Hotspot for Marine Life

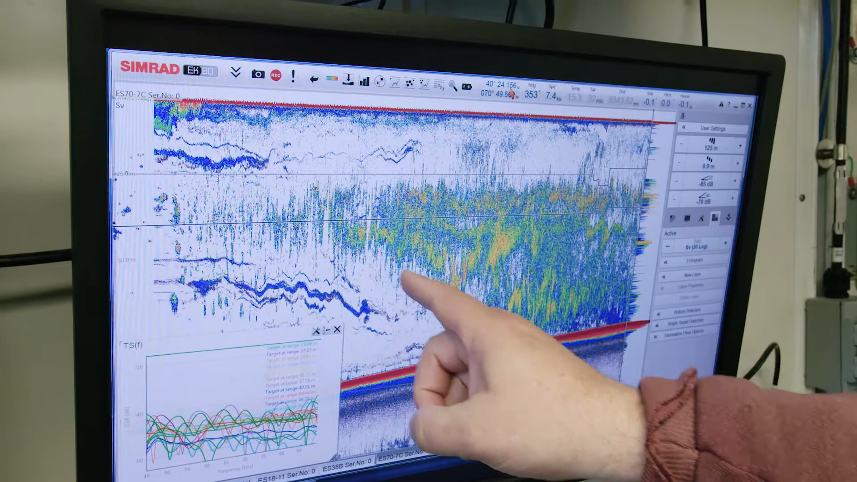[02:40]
This line here delineates most likely the front and what you can see is a big local maximum here in the dark red and that may very well be fish concentrating right here.